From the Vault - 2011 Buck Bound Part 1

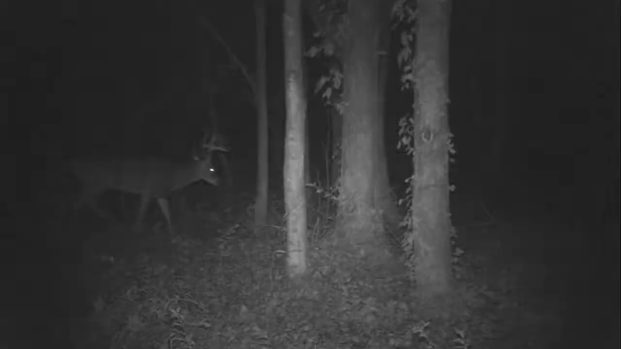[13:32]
and I got another set of pictures of him from about 3 days ago.